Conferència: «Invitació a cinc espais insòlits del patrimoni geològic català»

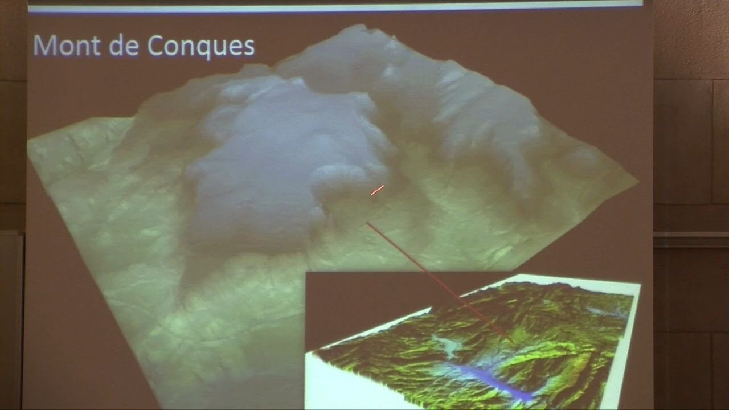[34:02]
Isona, el poble de Conques, està situat aquí. I aquí hi ha Bastús, el poble de Bastús, i Isona estaria per aquí, si no estic desorientat. I aquesta taula, veu,